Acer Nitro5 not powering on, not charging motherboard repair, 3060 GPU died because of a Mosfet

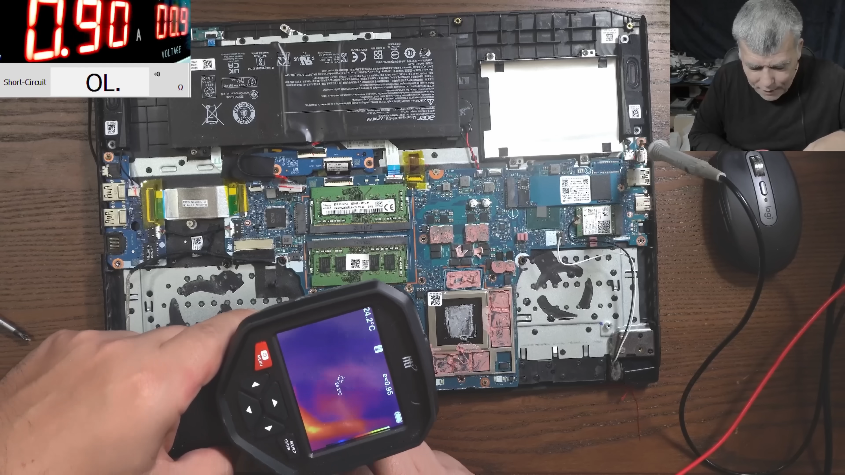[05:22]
uh which one the cpu or the gpu just say probably probably the cpu right yeah nothing is getting hard no no no this this is a dead cpu right must be a dead cpu 10 ohms
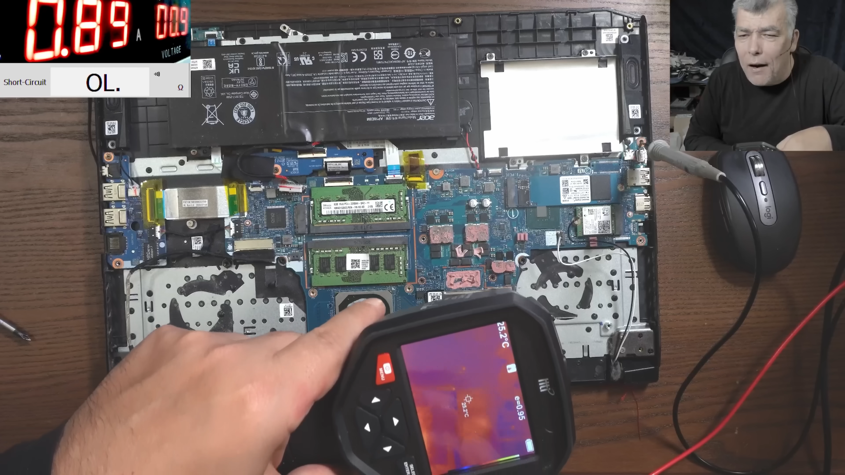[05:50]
oh the vram i can't believe check there the vram check the vram you can see it the vram i can't believe it's still good it's still good because this laptop uh can still be used on